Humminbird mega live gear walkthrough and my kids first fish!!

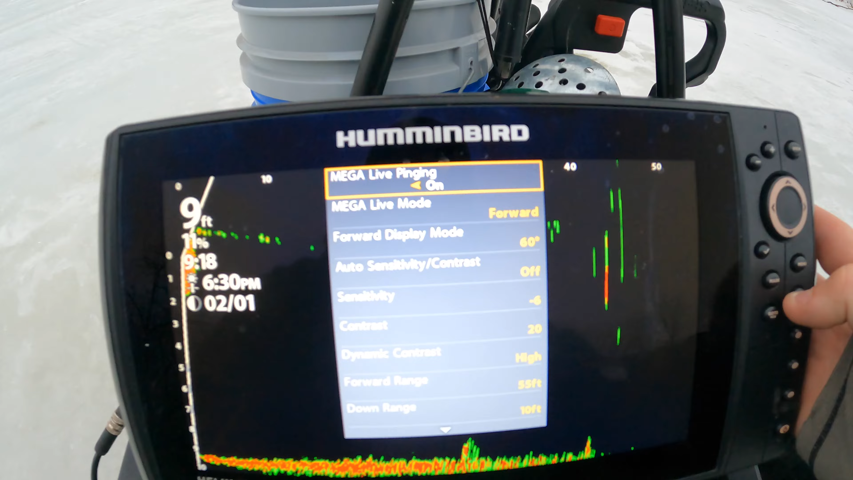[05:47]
On screen: depth 9 ft
Settings is huge. Biggest thing I've noticed is that angle. If you mess with the angle, you can really pick up a lot more fish.
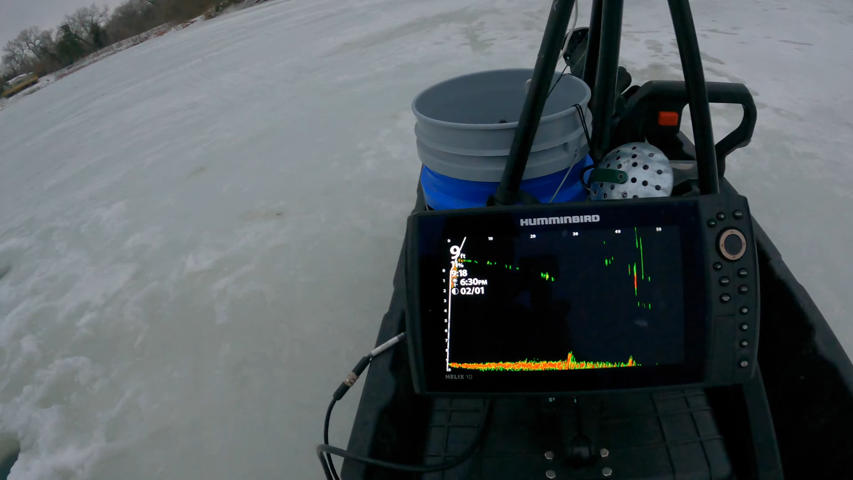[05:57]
Like, I'm getting some reflection off the top here. This is the top of the ice, actually. So I'm getting like a downward ping.
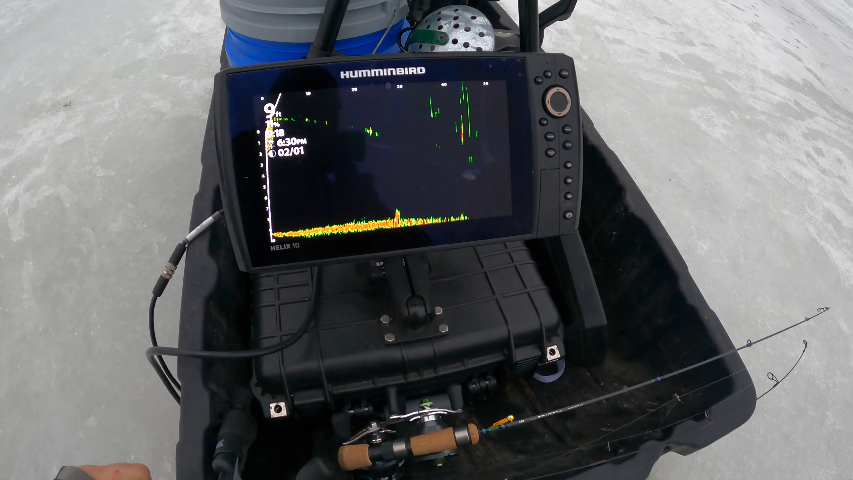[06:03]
So mess with my angle there and get it leveled out. Shouldn't be an issue. It's just a matter of your clicks.